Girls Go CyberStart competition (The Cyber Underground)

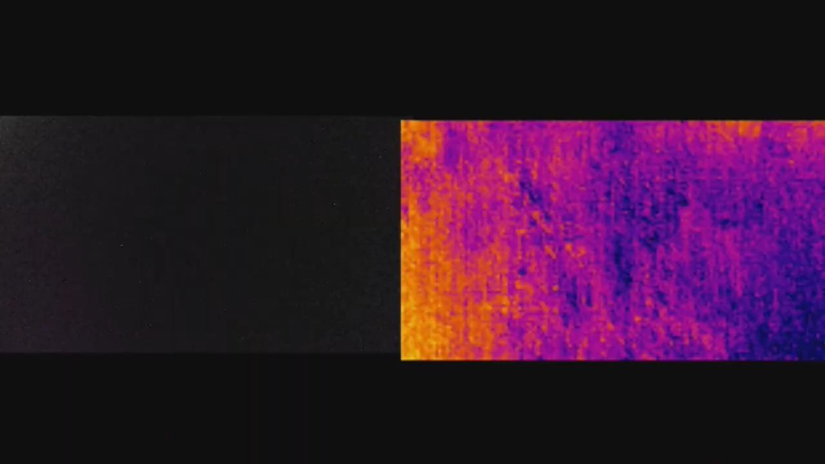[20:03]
This has an infrared, what you call a FLIR camera.
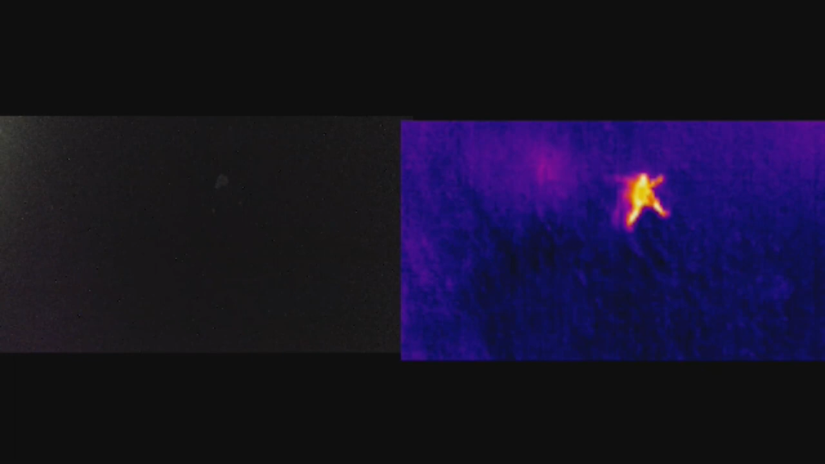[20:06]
It's forward-looking infrared. And you can see a person on the ground in the infrared.
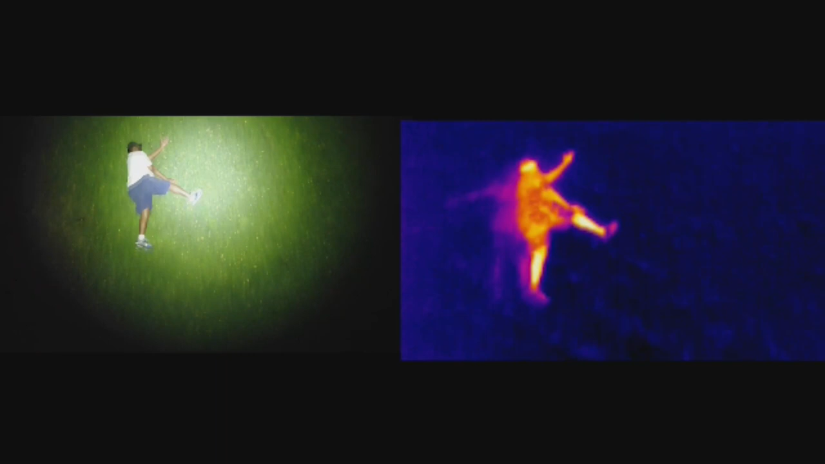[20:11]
Doing his full Michael Jordan pose. Mm-hmm. Yeah.
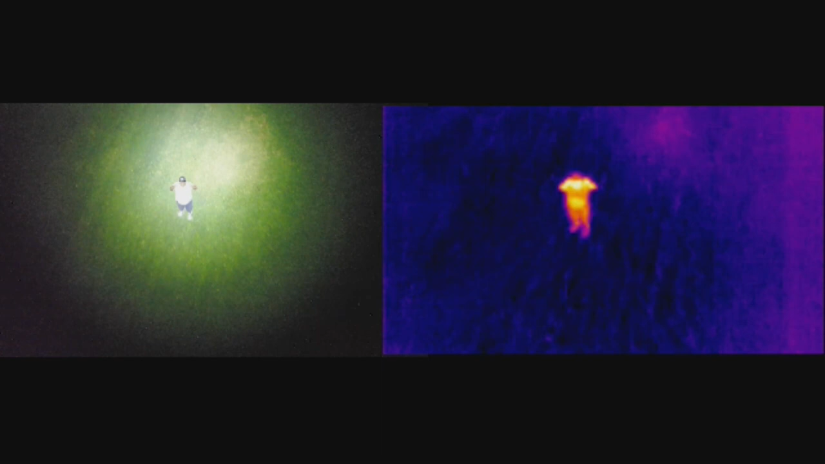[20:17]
And you can see how hard it is to pick them up without a spotlight on them. Oh, so there is in the dark on the left.
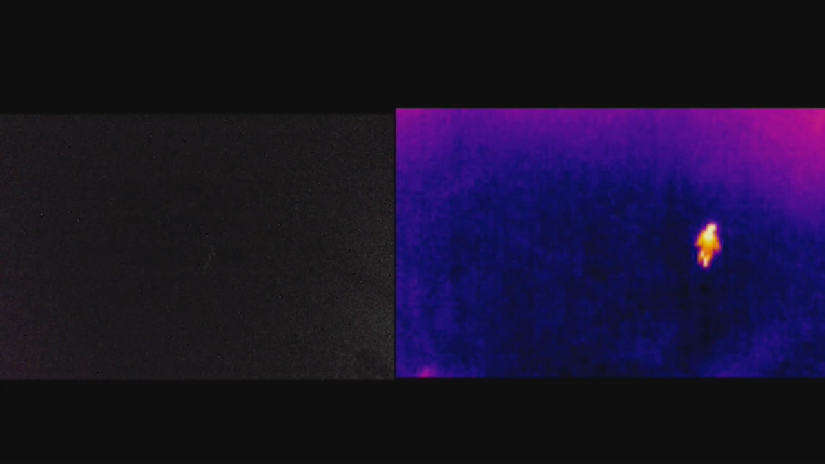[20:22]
Right. And you can see them in the FLIR on the infrared. It's using both cameras simultaneously and recording two separate files.
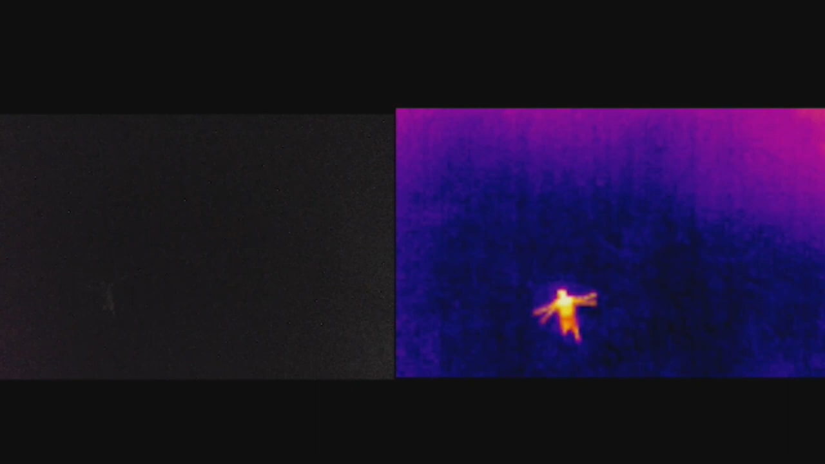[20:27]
And then you can send the dogs after them, you know, if there's any problems.
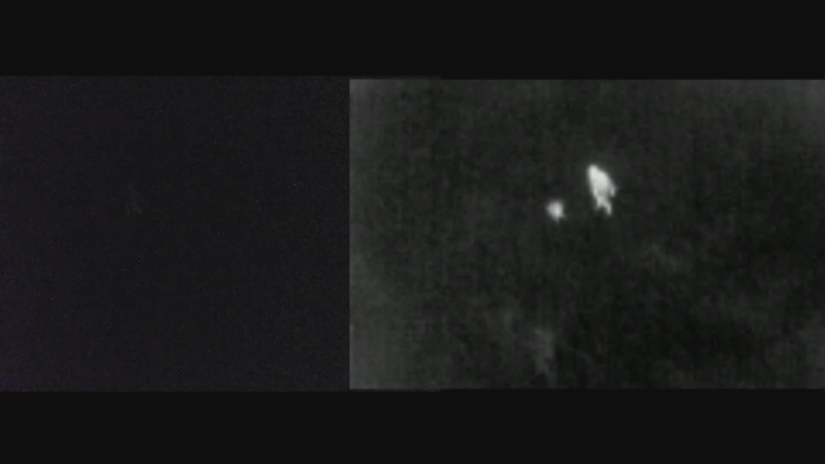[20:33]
So the FLIR can be very helpful. That's an attack squirrel. It's an attack. It's actually my dog and I just playing around in there.
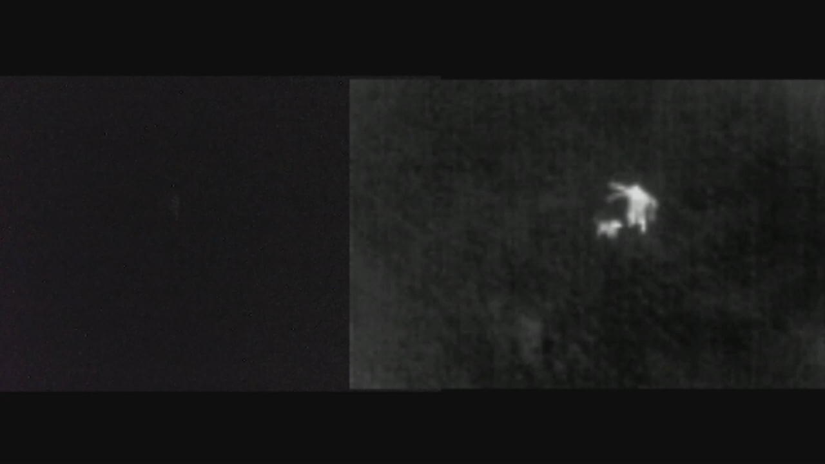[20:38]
That's great. What a wonderful device. And it lasts how long in the air? How long can you keep it up?